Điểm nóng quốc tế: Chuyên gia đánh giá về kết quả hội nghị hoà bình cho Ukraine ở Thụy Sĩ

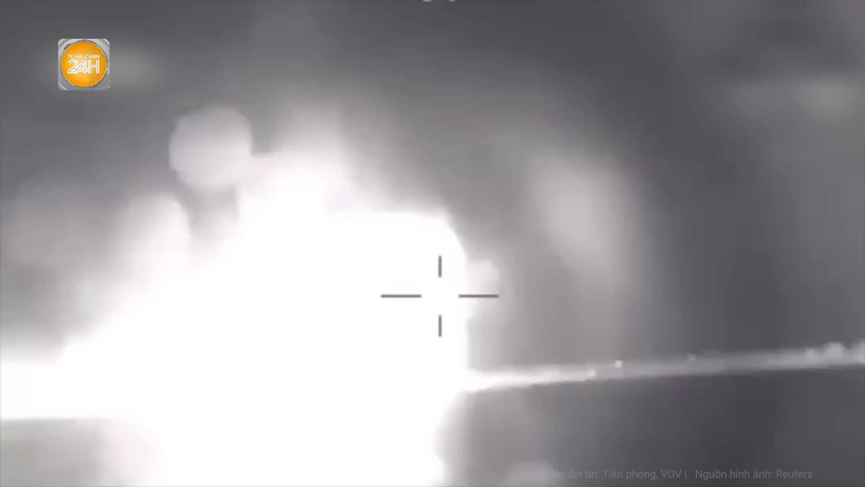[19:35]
nơi con sông này đổ vào Biển Đen, ở phía nam thành phố Mykolaev. Hình ảnh do SBU đăng tải cho thấy xuồng không người lái đang thử nghiệm phóng tên lửa Krat trên đất liền.